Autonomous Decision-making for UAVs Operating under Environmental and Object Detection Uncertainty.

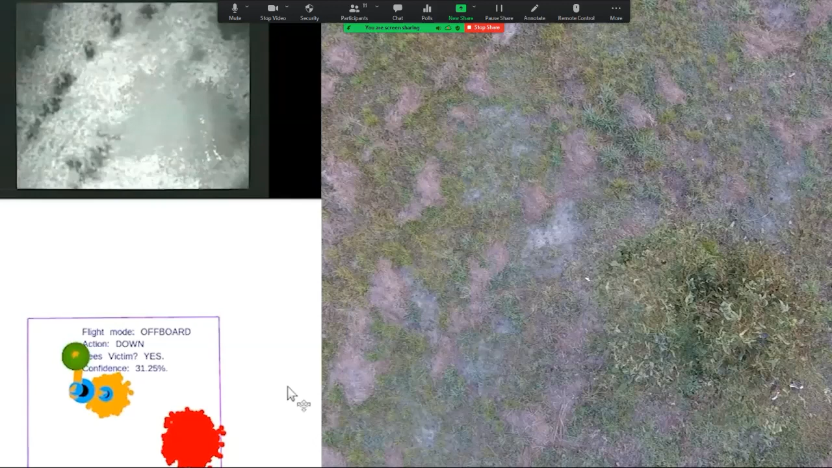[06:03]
I hope they can still hear me. Oh yeah, thank you. Thank you, Fred. Yeah. Sorry for the, for this slide.
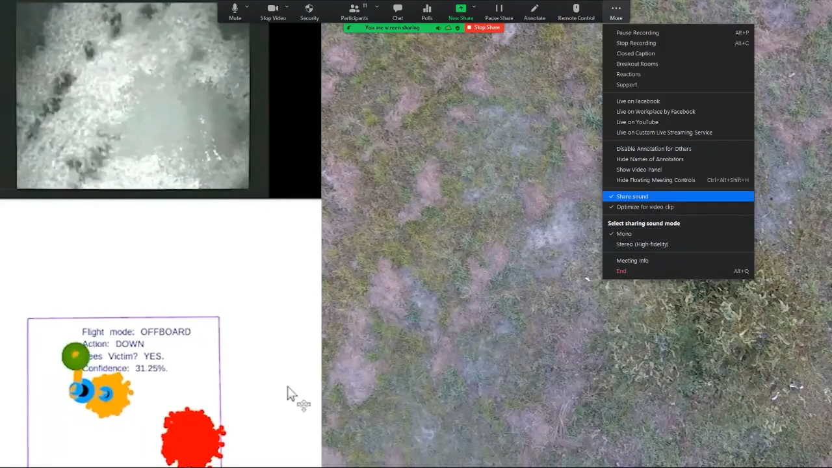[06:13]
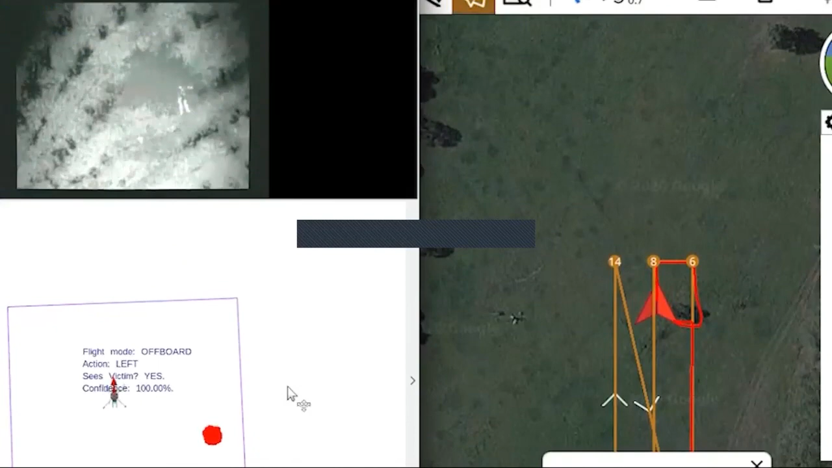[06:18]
So in traditional surveys, pilots just rely on high confidence in the detections of an object detection.
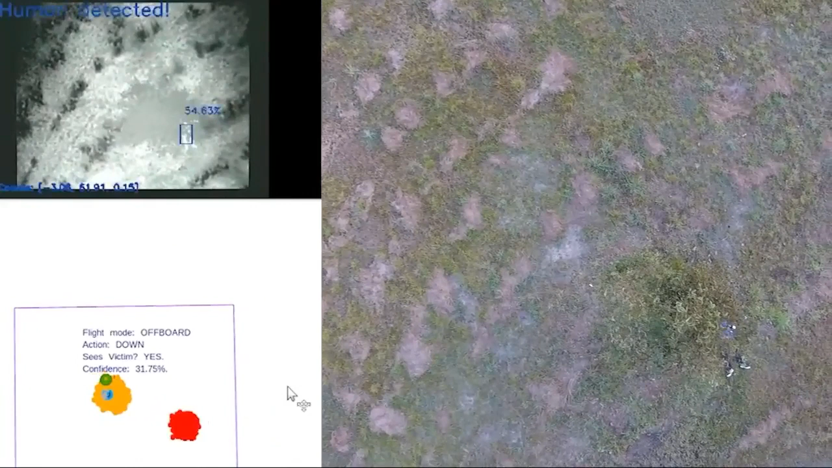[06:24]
However, it's not possible to know if those detections are really accurate or not.
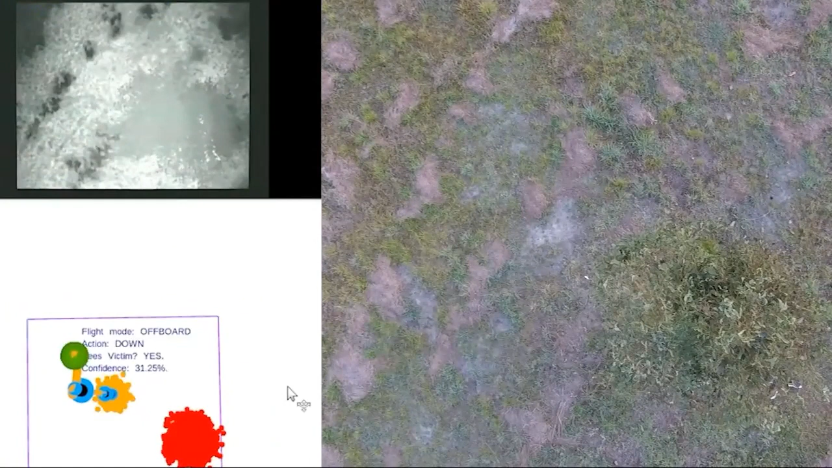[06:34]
Normally in the system, we just detect the victims, regardless if there are true positives or false positives. What I aim with this research is to increase the cognitive power of UAVs in a way that,
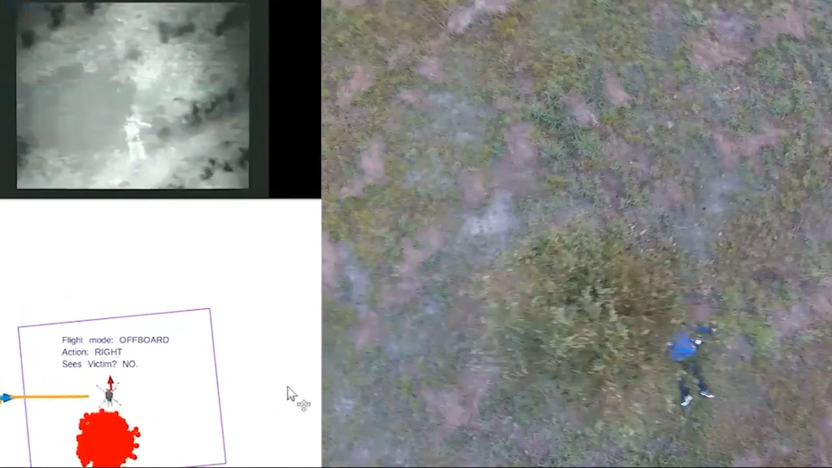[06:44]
that soon after there is a detection of an object, normally with low confidence, the UAV should be able to plan, interact with the environment and plan a sequential set of actions in order to increase that confidence in the detection.
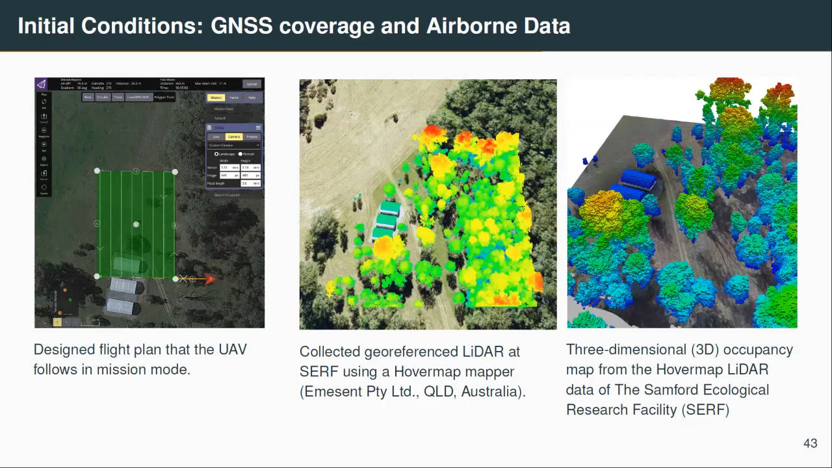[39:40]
In this case, in the setup where I conducted experiments, we get access to georeference LiDAR data of the environment. And because of this, I was able to project this 3D occupancy map using this LiDAR data in my simulated environment in Gazebo.
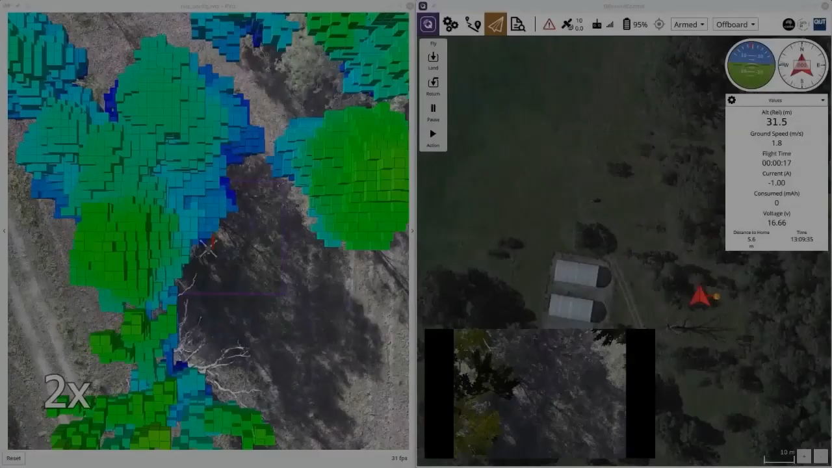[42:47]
but they are like blurry because of vibrations happening while we fly the UAV.
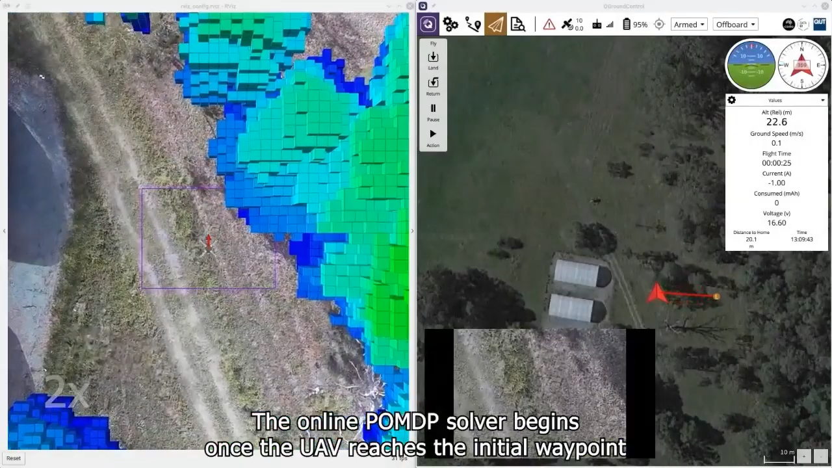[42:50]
And what you observe here is the system working in off-board mode.
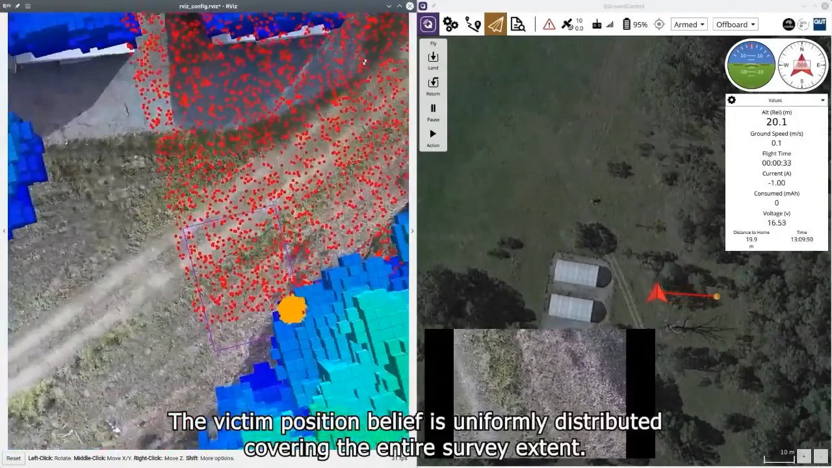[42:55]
So we spread the initial state belief of our victim across the entire flying area.
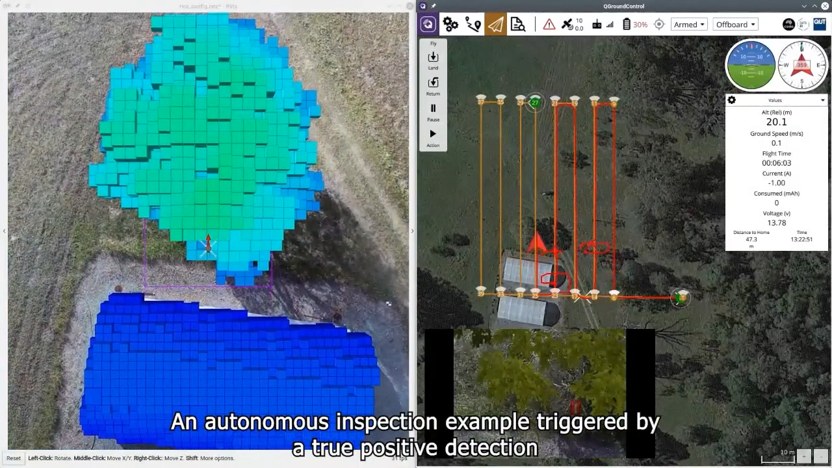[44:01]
And in the last component, that's the hybrid mode. So we do the normal flight in mission mode.